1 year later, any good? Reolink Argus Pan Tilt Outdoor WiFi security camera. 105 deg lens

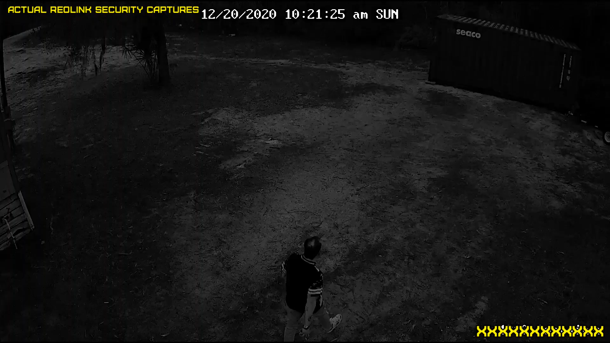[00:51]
There's a bolt back there, there's two bolts back there. If you listen, because these do audio too, you could definitely tell they were trying to do something here.
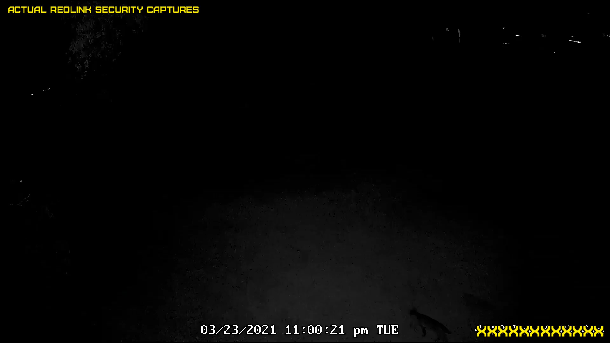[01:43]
And that sure looks like a bobcat to me. As you can see, the night vision works pretty good on these cameras.
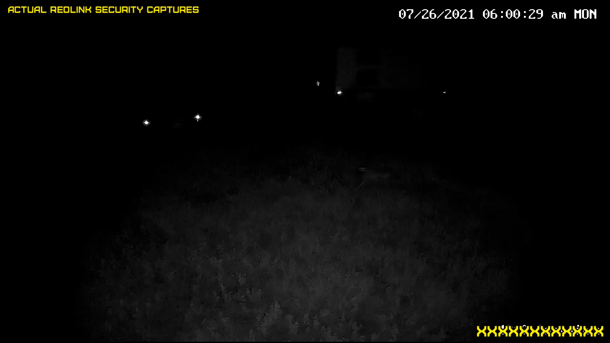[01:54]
This coyote looks like he caught something.
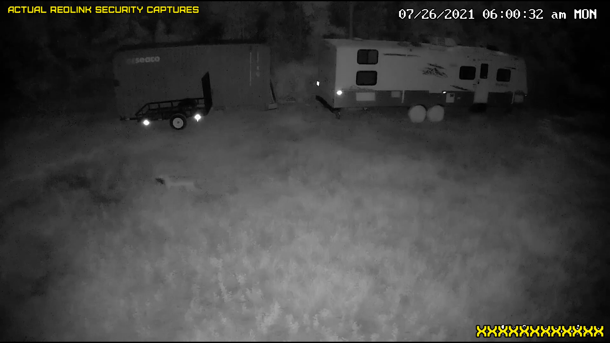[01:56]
This is a video of my place up in Connecticut.